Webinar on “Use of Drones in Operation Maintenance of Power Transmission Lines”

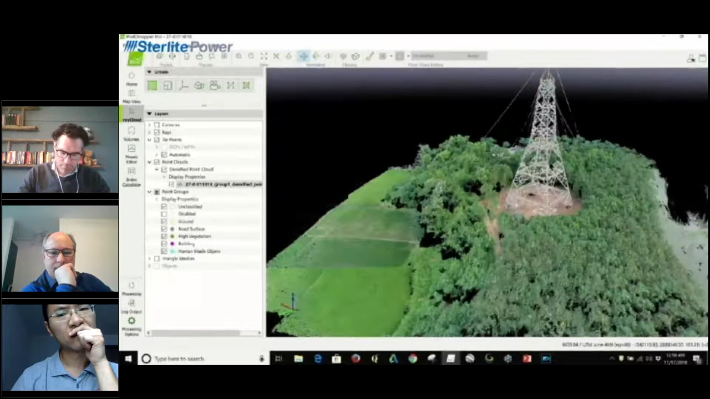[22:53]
So this was one of the you know, the demos or the POC which we did, wherein we built our 3D model of the tower just by flying the drone in the POI mode and using pretty good you know, the machines. So this particular model helped us, you know, to do some realistic 3D model analysis and realistic calculations of the height of the tower and, let's say,
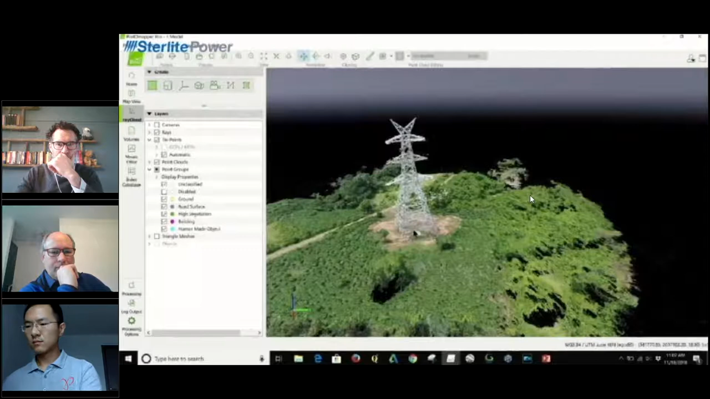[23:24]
what were the height of the different cross arms and sections to match it with the drawing.
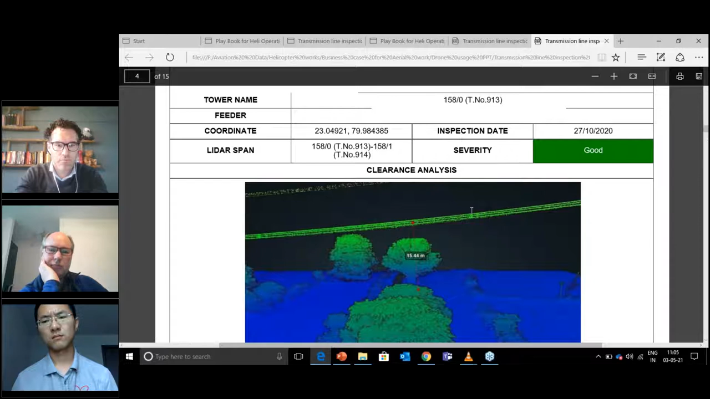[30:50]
So as you can see, so this was the particular LiDAR span, and we did a lot of LiDAR scanning, and as an output, it was good, right?
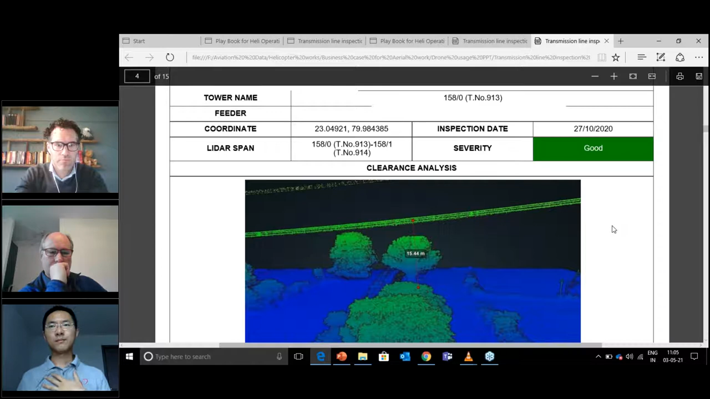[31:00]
So as you guys can see, that there was a vegetation, there was a tree just below the tower, and on from the bottom face to the tree top, it was a clearance of around 15.44 meter, right? So for any utility or for any transmission project, depending upon voltage, the kV rating, all the clearances are classified, right? So the first and the foremost exercise for any inspection team is to have a dashboard,
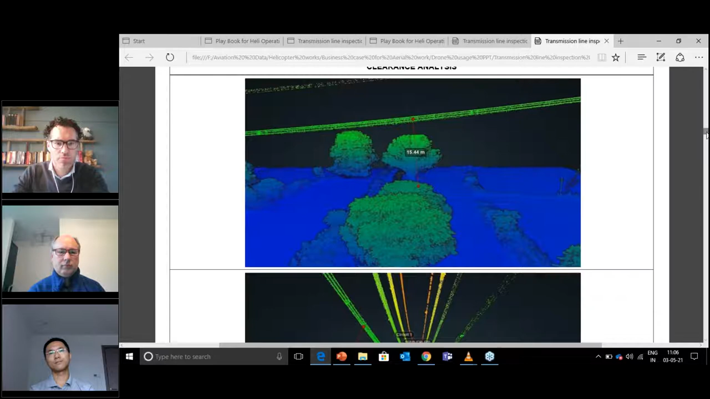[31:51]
If a utility will have a template, then only they would know that what parameters they want to capture in that particular inspection, right? So as I was trying to show you, so this is a particular template, right? So as you can see that we tried to capture the clearance of the tree from the bottom face, right?
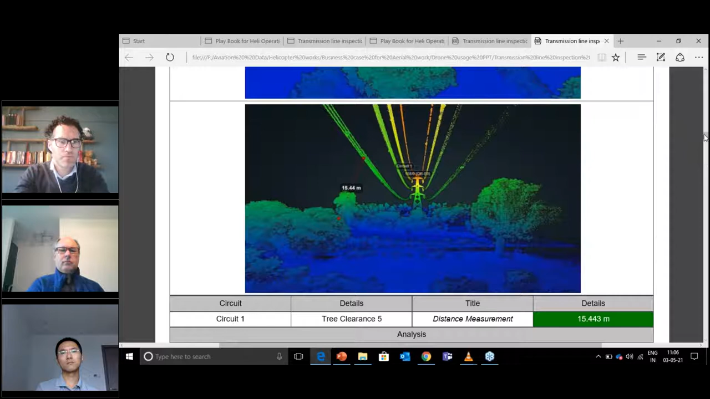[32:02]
So it was derived as good.
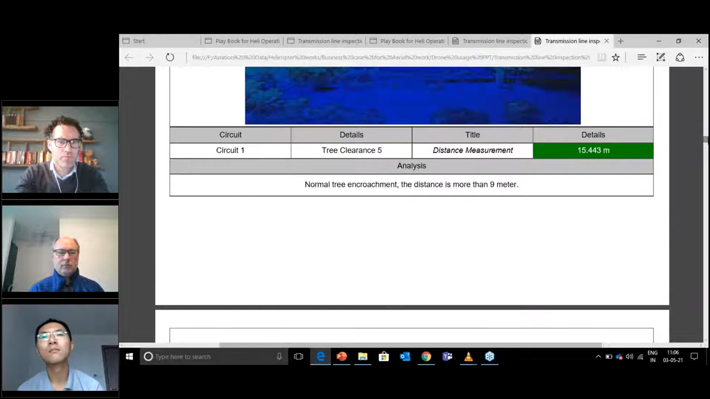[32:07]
We were showing the clearance from the top to the first topmost face.
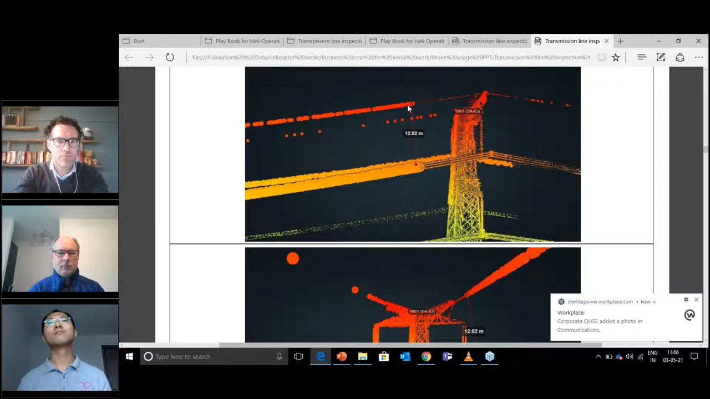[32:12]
So this is the earthwire and the OPGW, and there was a clearance which was taken. So all these calculations come into analytics. So once we get the output, we do a lot of
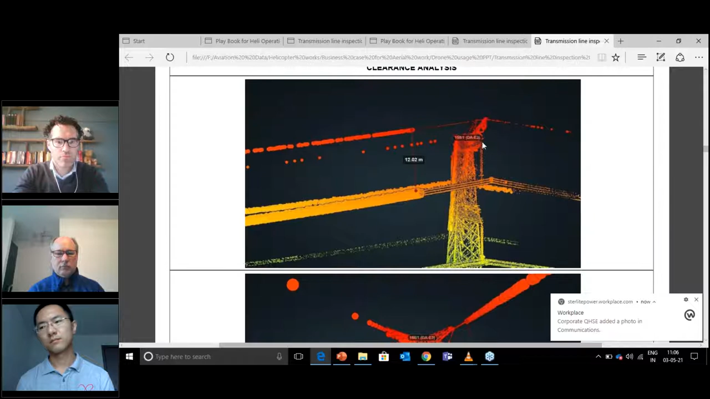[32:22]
analytics, we do a lot of analysis over the output, and then we can say that this particular clearance are in line to our requirement or not, right?
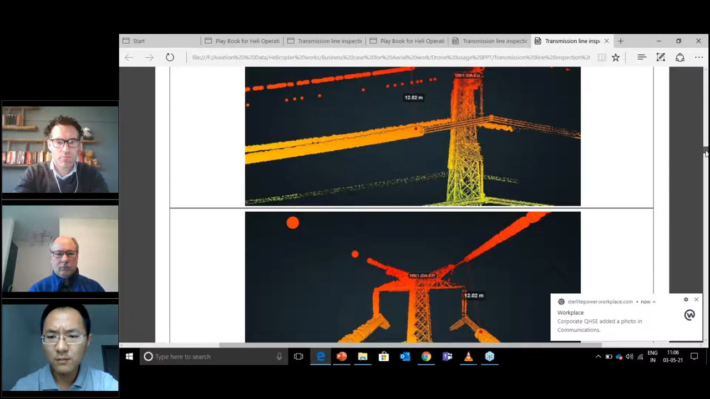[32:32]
So in this particular image, you can see that a distance from one face to the other face is this much,
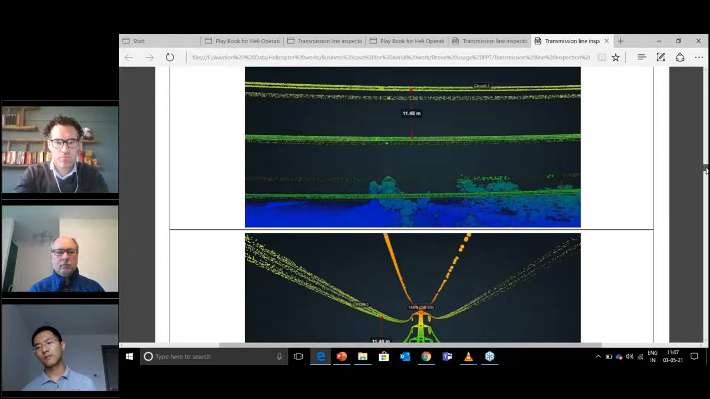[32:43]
right? So here you have entire view of the corridor, wherein again the tree distance from the bottommost face, you can see.